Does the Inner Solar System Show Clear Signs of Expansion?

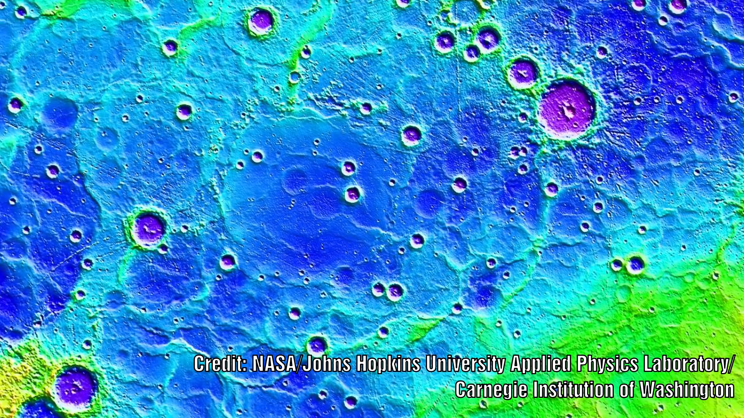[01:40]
many not having a clear start or end.
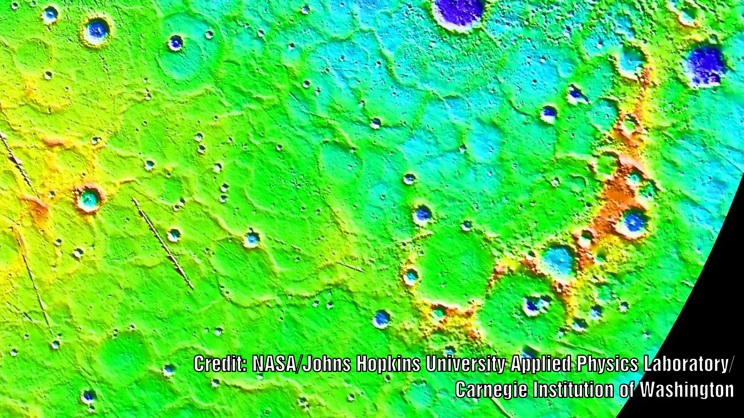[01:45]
Many lines seem to crisscross along the entire surface. Some do seem to originate from smaller craters and yet some of the larger ones have none. Some craters even have these lines running exactly through the centre.
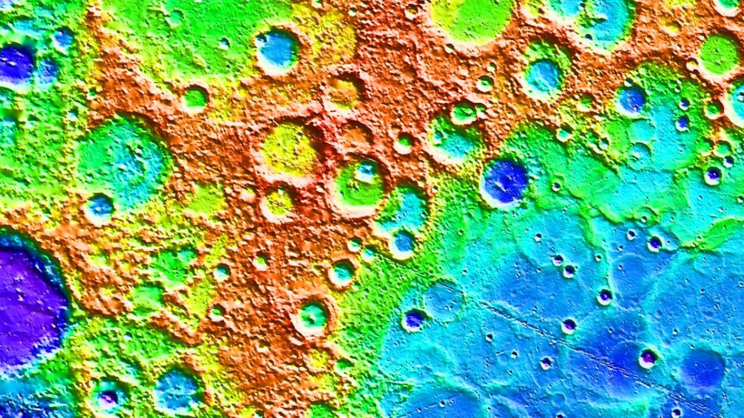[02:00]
It is also possible to see some deeper lines which do not extend as far. If we cut one section out and move it across it is possible to see that there might be some alignment but the edges are nowhere near as clean as the examples we have seen on the moons of Jupiter and Saturn.
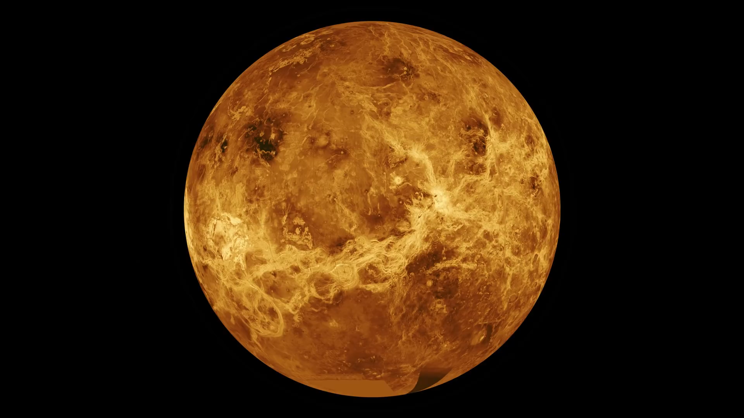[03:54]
About 80% of the surface is covered in smooth plains. Two highland continents make up the rest of the surface. A network of fractures and faults covers much of its surface. The absence of evidence of lava flows accompanying any of the visible calderas remains an enigma. There are very few impact craters indicating that the surface is relatively new. When we examine the surface features we do indeed see signs of cracks and also signs of etching across parts of the surface.
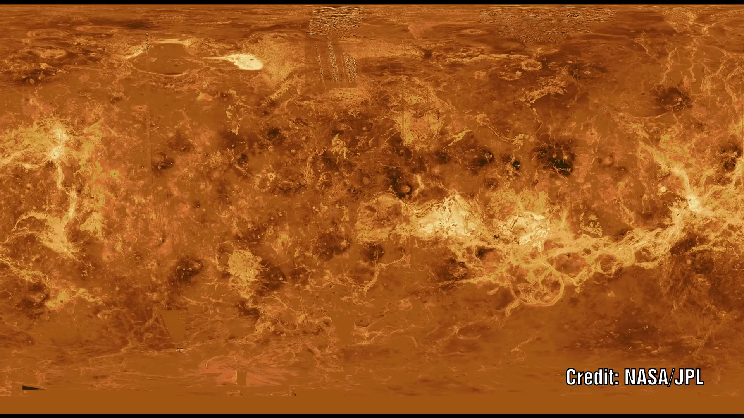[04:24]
We see large channels that show some shape conformity across them.
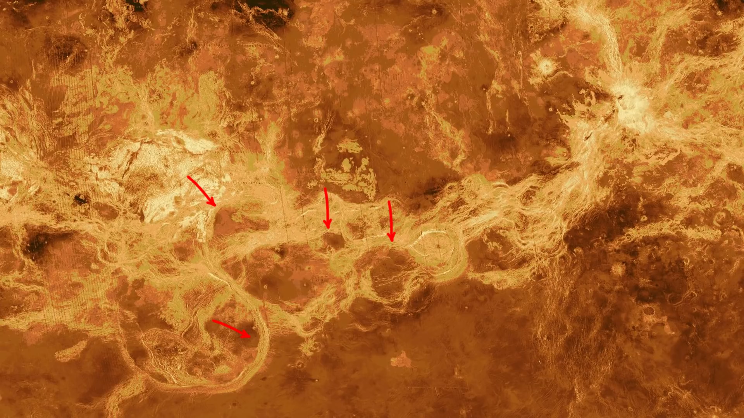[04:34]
It is possible to move these larger areas together but some parts show extensive fracturing making this process extremely difficult.
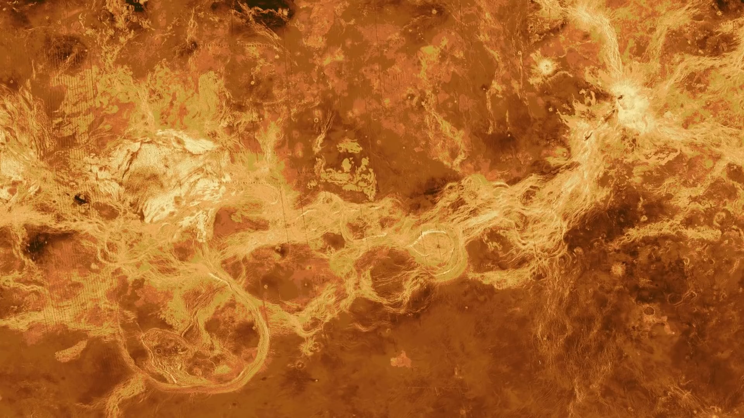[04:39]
Let's examine a topographic map to see if this shows up any additional insights.
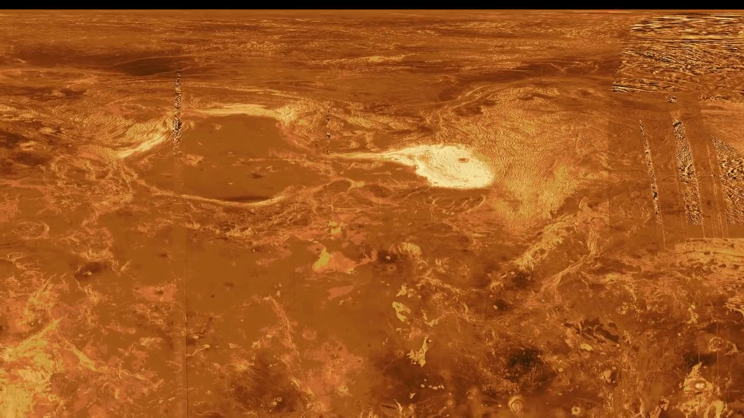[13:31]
A lot of these do not look like volcanoes but often look like craters some smaller and some larger. This would rule out the idea that they are impact
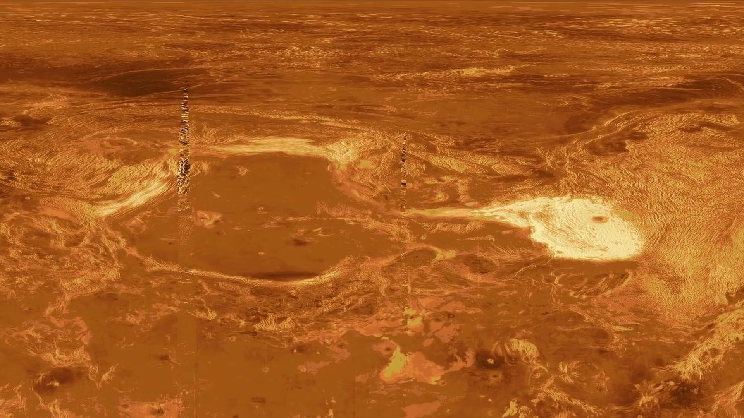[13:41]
craters but does that rule out an electrical discharge?